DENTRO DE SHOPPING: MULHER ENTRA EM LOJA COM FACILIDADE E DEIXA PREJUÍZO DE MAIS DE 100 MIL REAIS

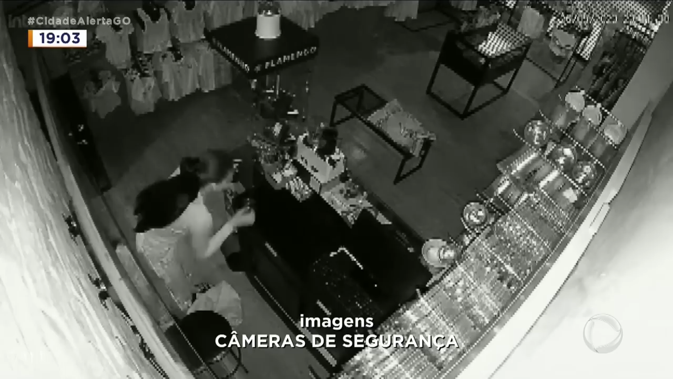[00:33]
A mulher de cabelo longo furta numa loja de um shopping.